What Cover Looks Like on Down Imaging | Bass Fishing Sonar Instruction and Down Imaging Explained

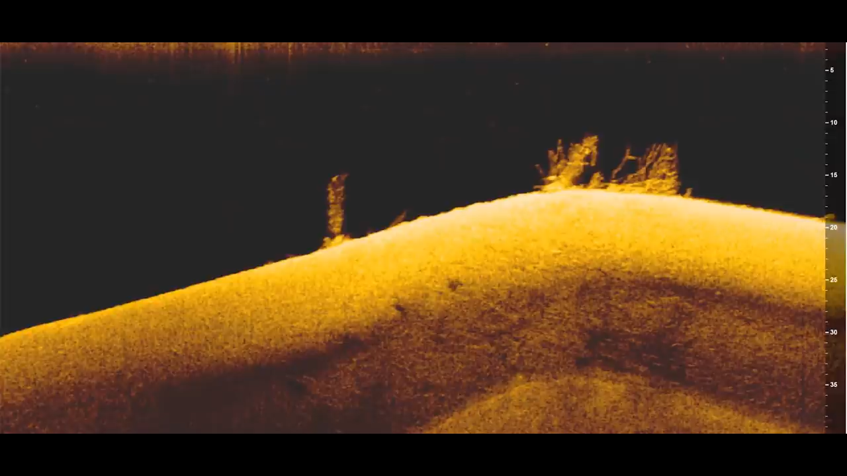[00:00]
What's up, y'all? Welcome back to Fish the Moment. In this video, I'm gonna help you identify 6 different types of cover on your down imaging. So let's get into it. Before we start identifying different types of cover on down imaging,
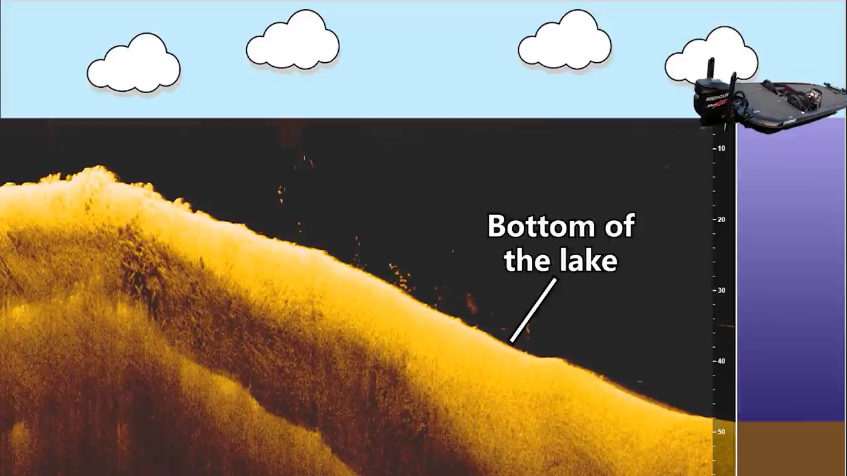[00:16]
you want to make sure that you have a basic grasp of what this down imaging image is showing you.
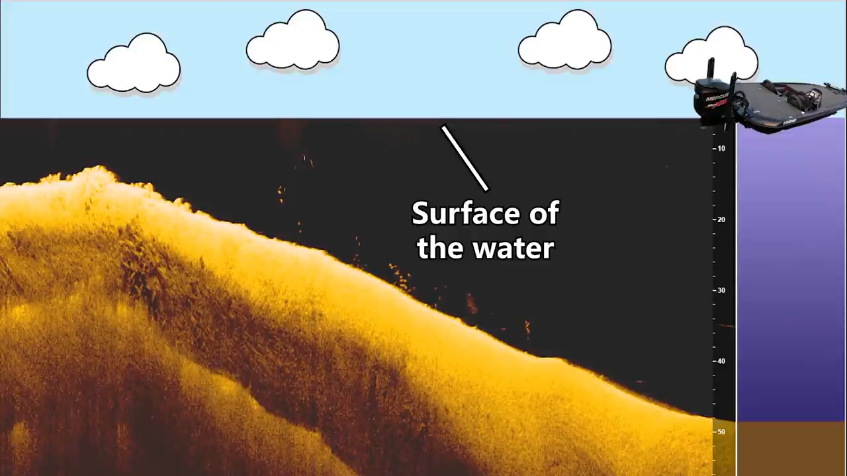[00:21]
You want to know where this image is in relation to your boat, where the bottom of the lake is, where the surface of the water is,
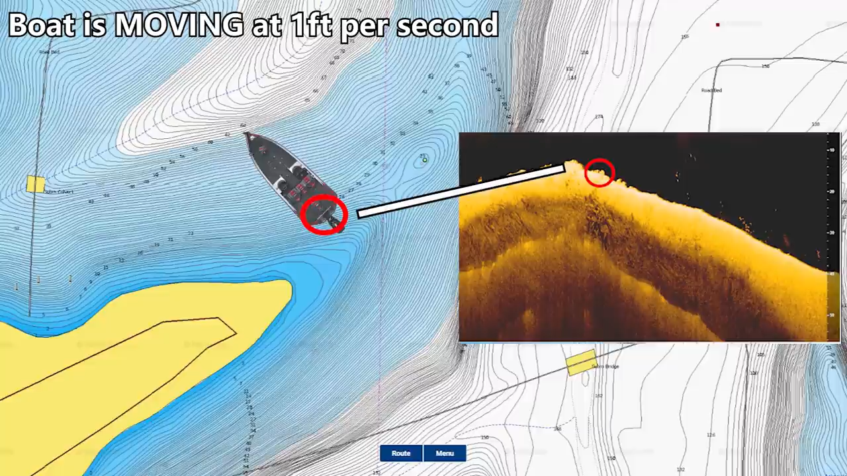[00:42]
I'll link that video down in the description, check it out, and then come straight back to this video. So assuming you have a basic understanding of down imaging, I want to discuss one specific element of down imaging that's going to help us differentiate different types of cover, and it's something that's not covered in that many videos. And that's identifying the hardness of the bottom or the hardness of an object
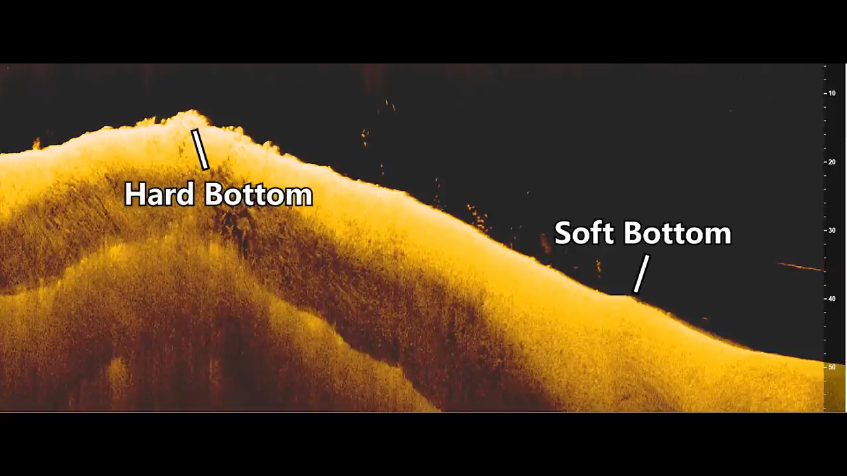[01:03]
based on how bright or dark an object is on the screen.
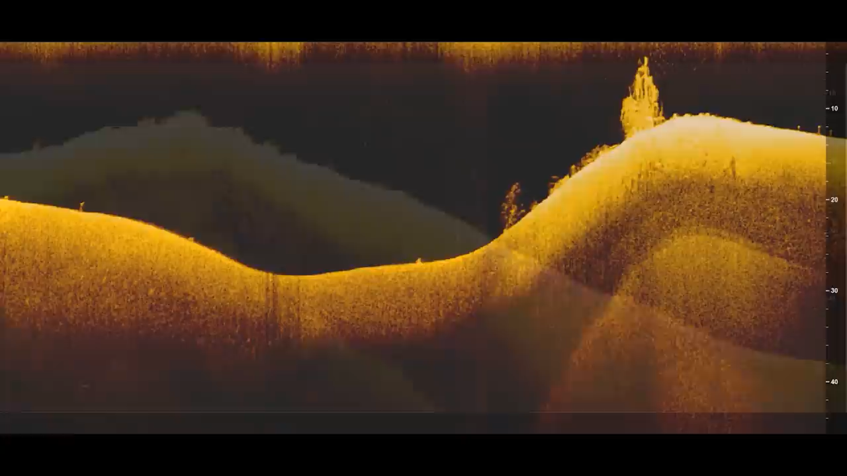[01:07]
So if you spend any time graphing around with your down imaging on your Fishfinder, you've probably noticed that certain objects are brighter than other objects,
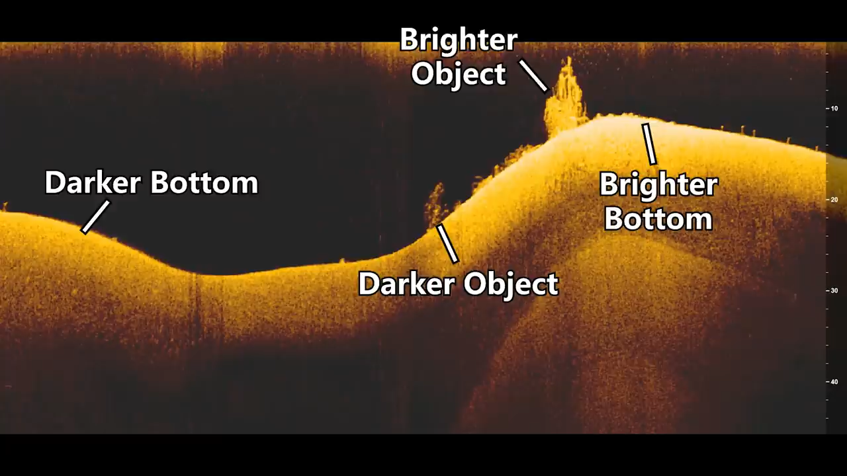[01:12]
and certain parts of the bottom might be brighter than other parts as well. And the brighter an object is, or the brighter the bottom is on your down imaging, the harder the bottom will be. And the reason that harder bottom areas will be brighter on your Fishfinder than softer bottom areas has to do with the strength of the return when the sonar beam is sent out from your transducer to the bottom of the lake and then bounces back up to the transducer. And if you don't know what I mean when I say the sonar pings from the transducer to the bottom of the lake and back up to the transducer,
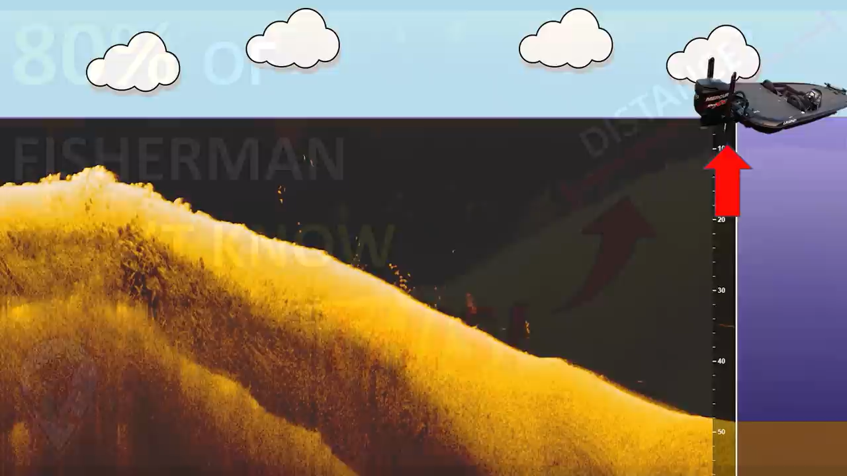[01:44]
I would highly recommend going and checking out that beginner's guide to down imaging I mentioned at the beginning of the video.
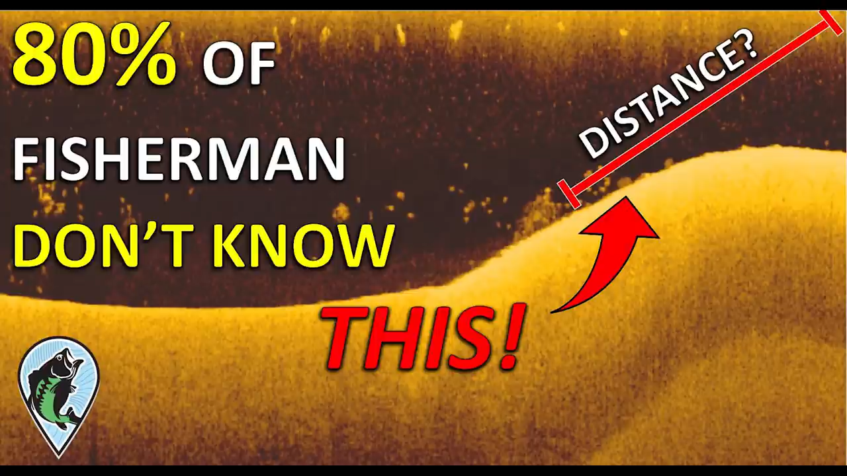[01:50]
It will make all the content from this point forward make a lot more sense, and it's crucial to understand the basics before we get into identifying different types of cover on your down imaging.
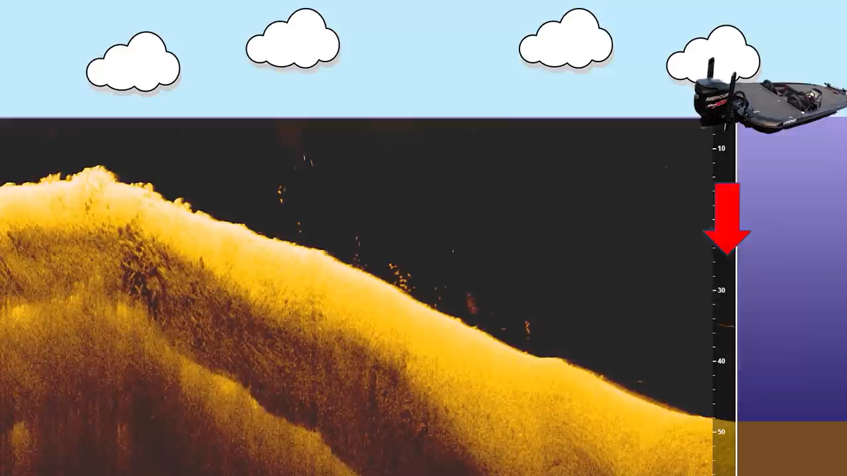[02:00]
So assuming this all makes sense so far, basically what happens is that when that sonar beam is sent from the transducer to the bottom of the lake and then bounces off the bottom, when it bounces off hard bottom areas,
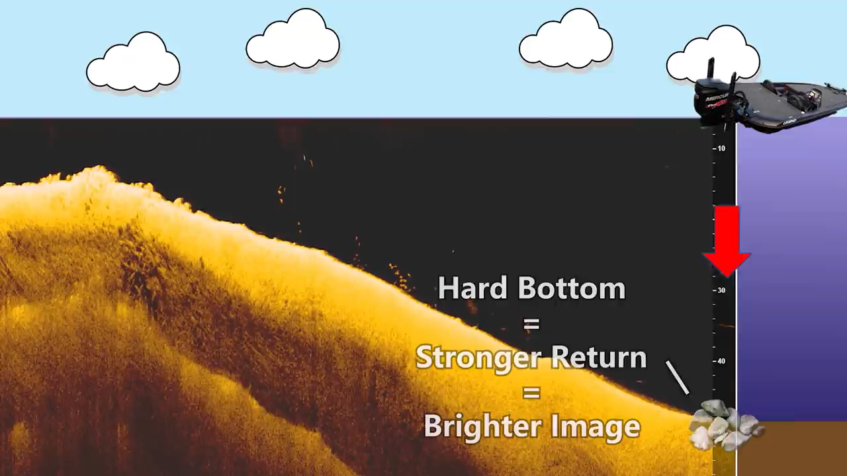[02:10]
it's going to have a stronger return and therefore show up as a brighter image on the screen. And then when it bounces off a softer bottom area, it will give a weaker return because that bottom is softer and absorbs some of that sonar beam energy,
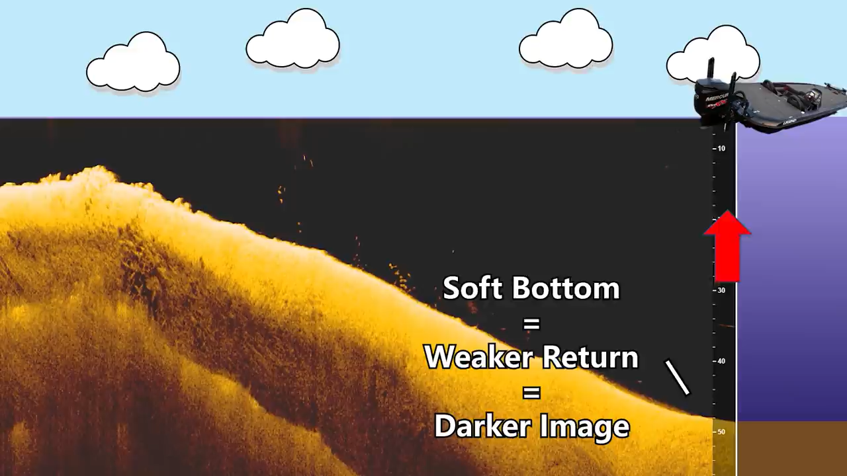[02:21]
and it's going to send back a weaker return, which is going to be darker on your down imaging. Therefore,
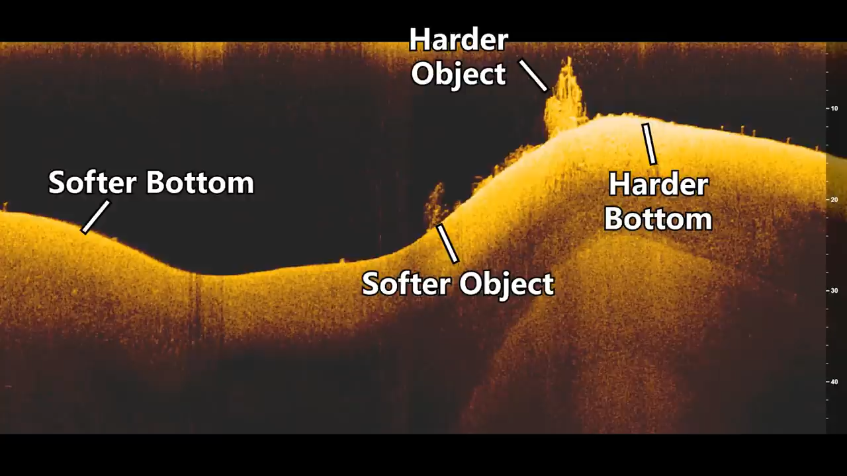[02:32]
you can determine how hard the bottom or an object is in the water by looking at how bright the object is on your down imaging screen. And this is super important when identifying the different types of cover on down imaging,
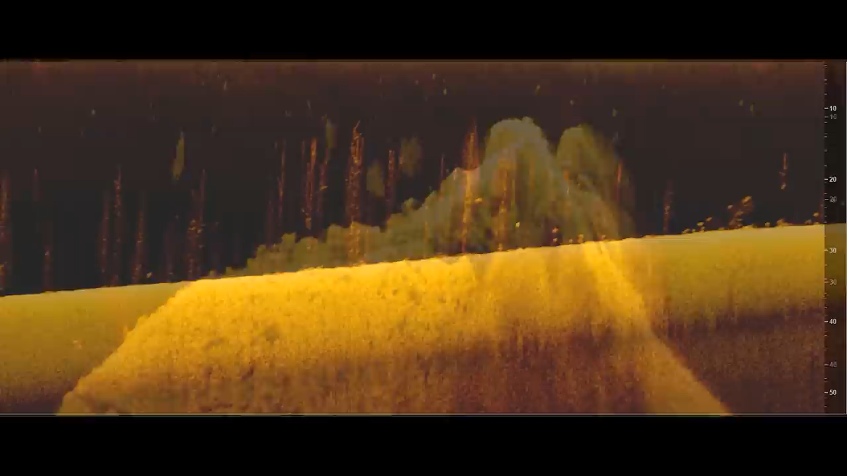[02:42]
because each type of cover is going to have a different return strength and therefore is going to have a different brightness on your screen. And if I was going to rank the different types of cover by the strength of their return based on the material they're made out of,